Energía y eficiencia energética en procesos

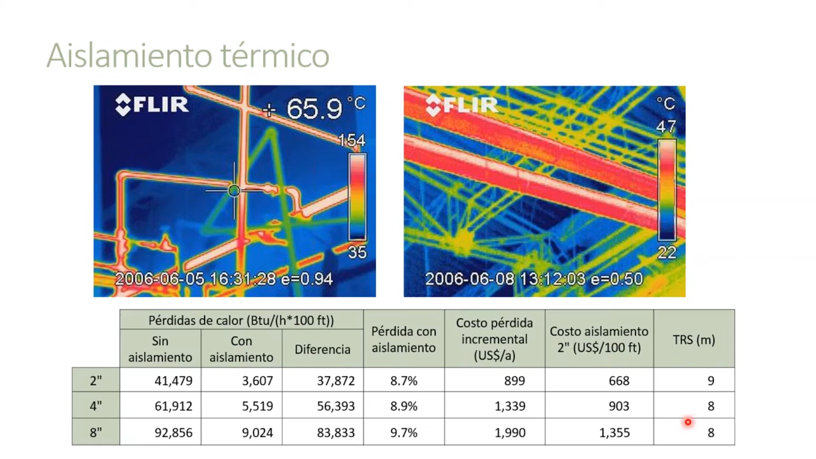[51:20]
On screen: spot 65.9°C
para 2 pulgadas, pues la tasa de retorno son 8 meses, perdón, 9 meses y para 8 pulgadas son 8 meses. O sea, menos de un año se estará recuperando la inversión por la reducción de las pérdidas térmicas.
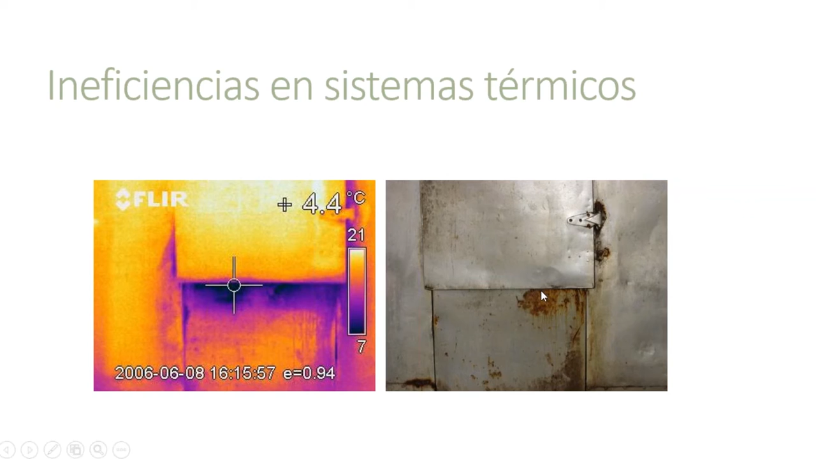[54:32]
On screen: spot 4.4°C
Estos son pérdidas porque entonces todo el ciclo de refrigeración va a estar funcionando con más frecuencia para compensar la penetración de calor. Y esto se debe a que hay problemas en los empaques. Es un tema de mantenimiento realmente sencillo, pero que está implicando unas pérdidas. Lo mismo pasa aquí, donde las pérdidas son mayores. Esto es un cuarto donde se hace secado, pintura de piezas metálicas. Y entonces, en este horno no hay un empaque, un aislamiento, por ejemplo, a través de la puerta y se está perdiendo el calor, se está fugando calor hacia el piso. Tenemos un punto bastante caliente de 162 grados centígrados. Entonces, aparte de la pérdida energética, esto tiene una implicación en la seguridad industrial. Acá hay un punto donde una persona se puede quemar.
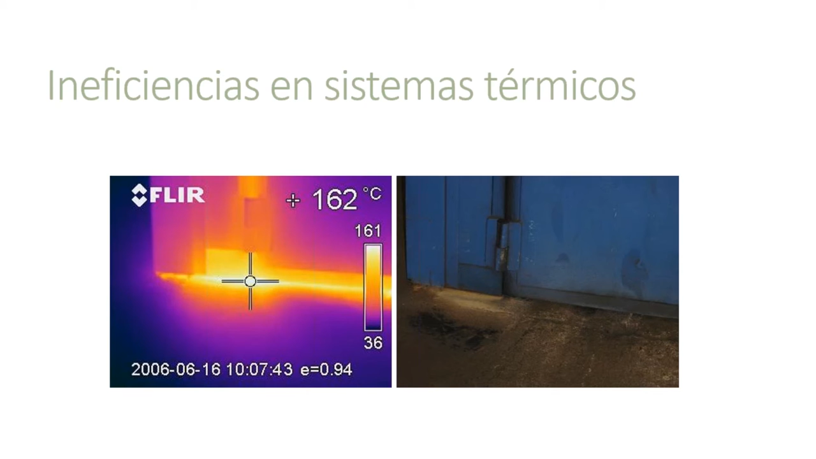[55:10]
On screen: spot 162°C
Aparte de que ese calor está escapándose al medio ambiente, entonces está también haciendo más pesado el ambiente de trabajo. Acá vemos un horno artesanal, por ejemplo, que tiene unas fugas bastante altas. Acá ya la temperatura, por estas fisuras que tiene el horno, alcanzan 207 grados. Entonces, imaginarse que la temperatura es proporcional a la pérdida y luego imaginarse que eso tiene un costo hace reaccionar al dueño del proceso para que piensen que está botando la energía y el dinero de una forma
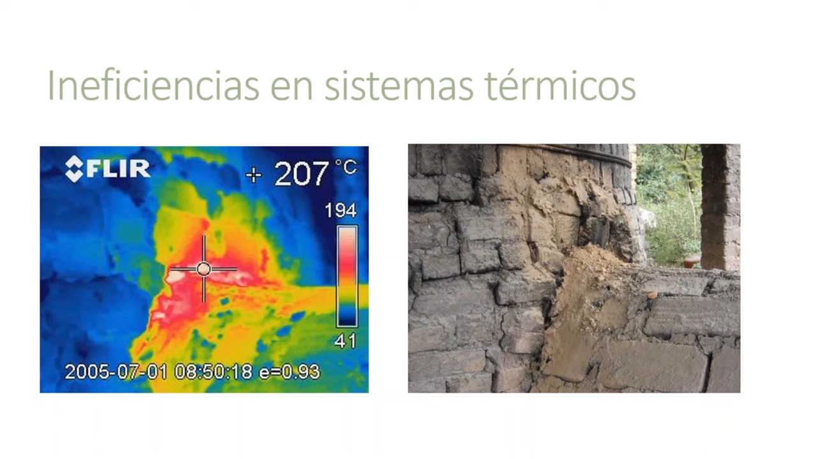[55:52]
On screen: spot 207°C
a veces irracional y que muchas veces estas pérdidas se pueden evitar con mantenimiento, con inspecciones, con unas inversiones periódicas para el mejoramiento y el sostenimiento de las infraestructuras y evitar que se degraden para que nos generen con el tiempo muchas mayores pérdidas.
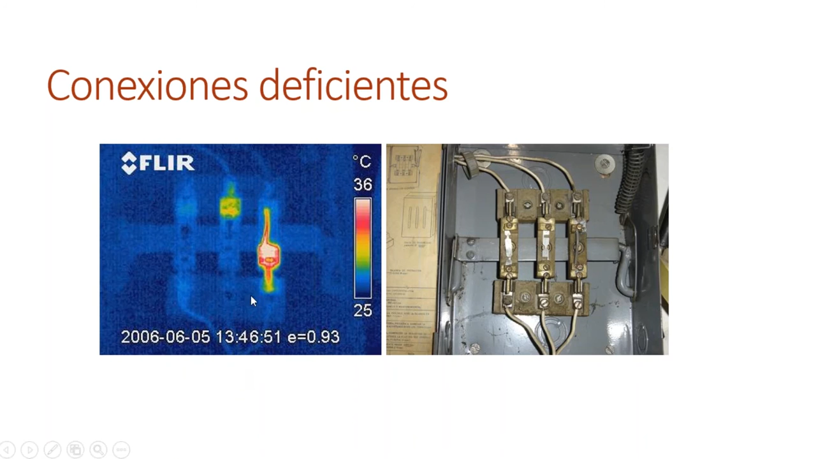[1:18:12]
On screen: scale top 36°C, scale bottom 25°C
va a tener un menor voltaje entonces este equipo el que está siendo alimentado por esta conexión trifásica va a tener una menor eficiencia debido a que las tres fases no tienen el mismo voltaje y todo eso está asociado a mantenimiento como también lo podemos ver en esta fotografía donde tenemos un transformador que por unas conexiones absolutamente mal hechas pues tiene un punto tremendamente caliente y eso genera incluso pérdidas del aceite del transformador que además es bastante contaminante y eso genera ineficiencias desde el transformador hacia el resto de la planta